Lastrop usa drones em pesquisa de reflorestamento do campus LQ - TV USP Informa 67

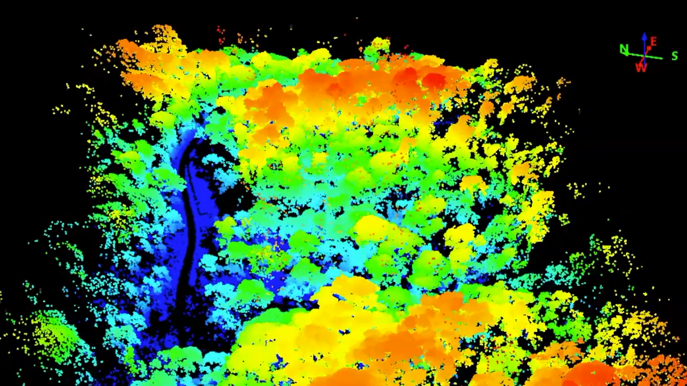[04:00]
Daí tem o potencial de ver a espécie das árvores, ver alguma patologia na árvore, parte hidrológica. Então, a combinação desses três sensores é o grande potencial, principalmente utilizando no drone, que a gente está até ouvindo aqui ele agora, que fica mais barato.
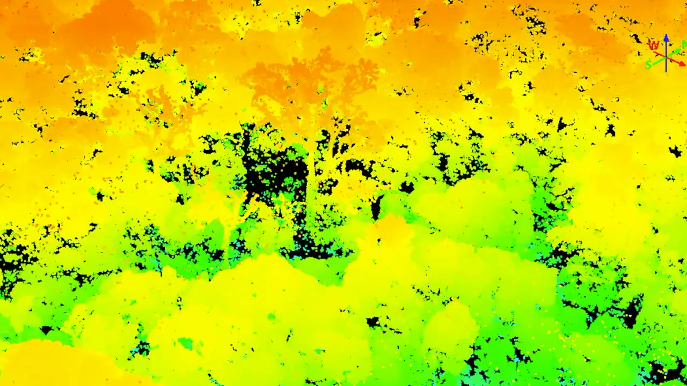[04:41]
Estamos sobrevoando a área da Exalc aqui.
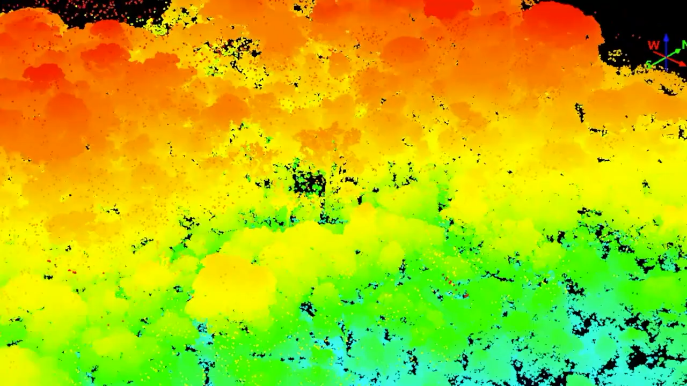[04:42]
Eu acho que é uma boa oportunidade para a gente aí. A gente está coletando dados de LIDAR, que basicamente são láseres.
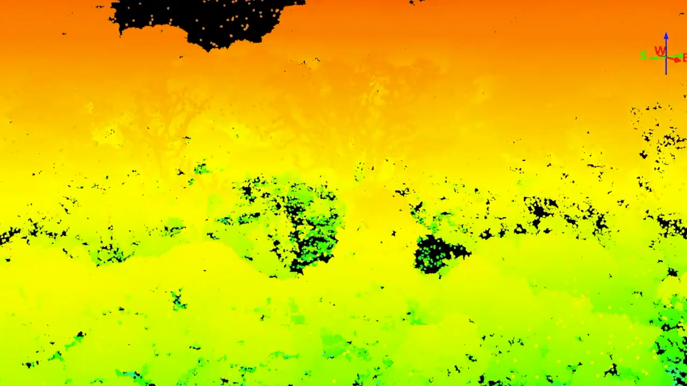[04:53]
Estamos tirando 300 mil láseres por segundo. E todos esses láseres nos dão um...
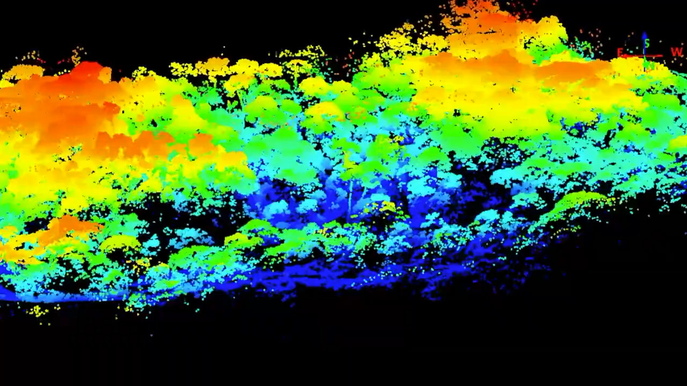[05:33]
Mas esse sensor está coletando colores que nossos olhos não podem ver.
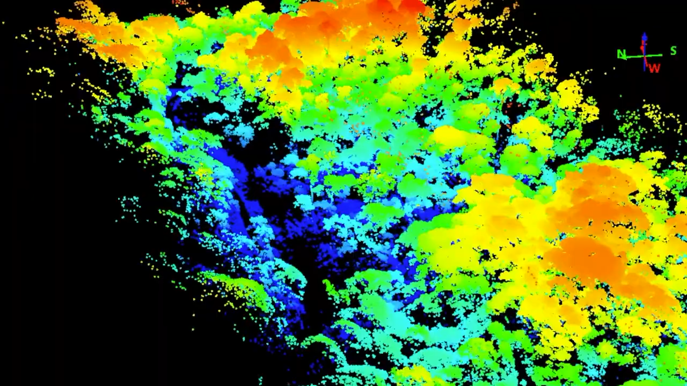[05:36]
Então, com esse sensor podemos ver os químicos em as hojas,
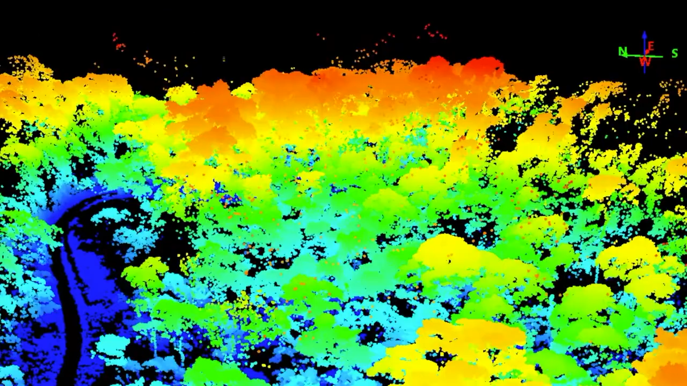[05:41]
se tem pressura, se falta de água, se diferencia entre a composição de um bosque. Muita informação.